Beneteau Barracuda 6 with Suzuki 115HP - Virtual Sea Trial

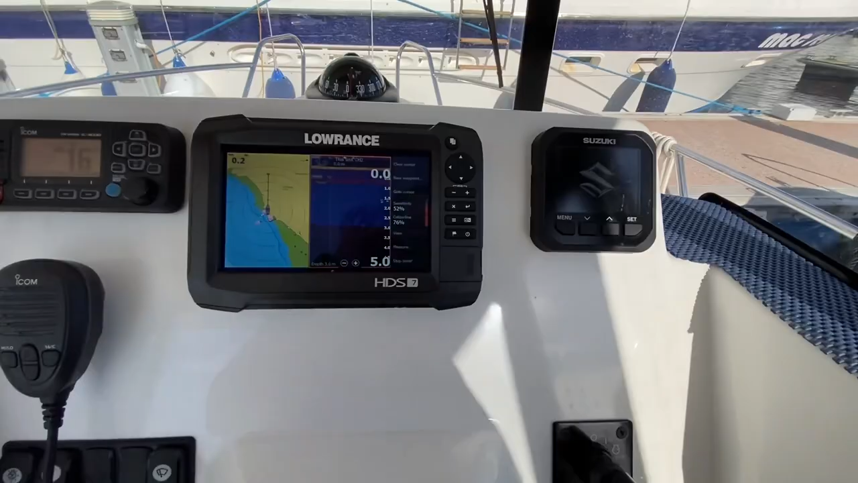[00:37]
We've got a Suzuki digital instrument, I'll let it turn on so we've got it set up at the moment.
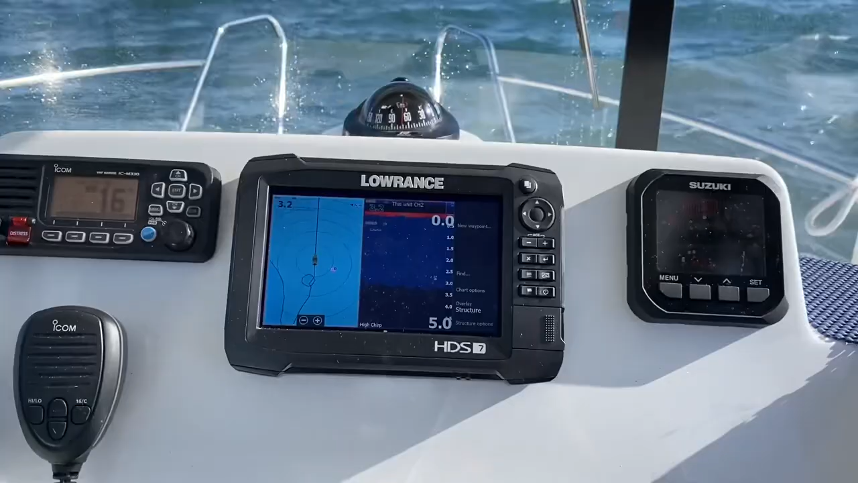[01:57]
We'll cover this in more detail on our showroom tour anyway.
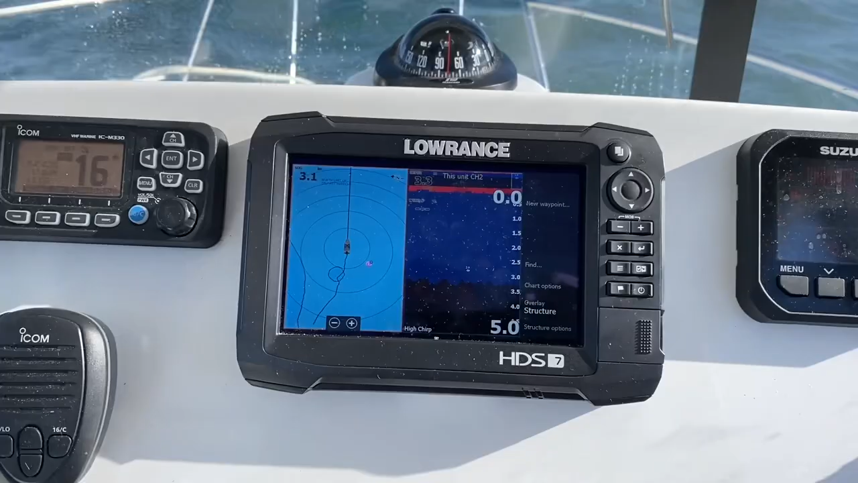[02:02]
So we've got a Lowrance GPS chart plotter here, touchscreen unit, HDS 7.
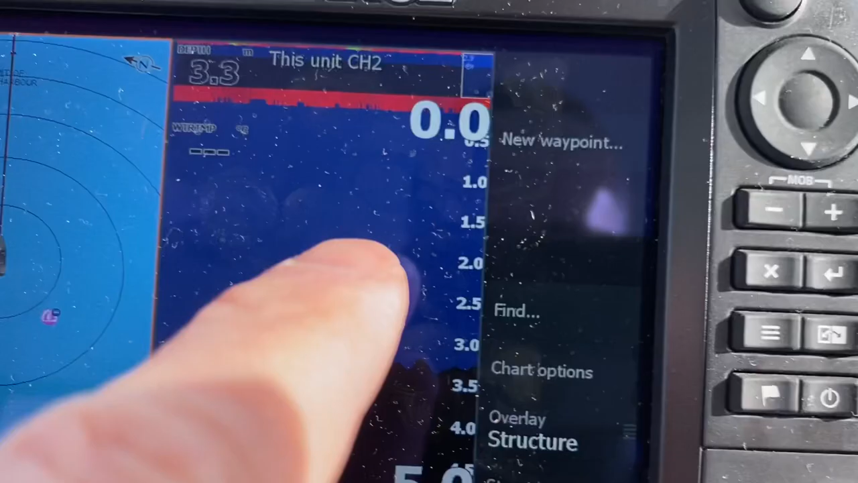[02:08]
So we've got our depth of water here, fish finder function and we've got our GPS speed up here. So that's the number there we're going to pay attention to on the sea trial.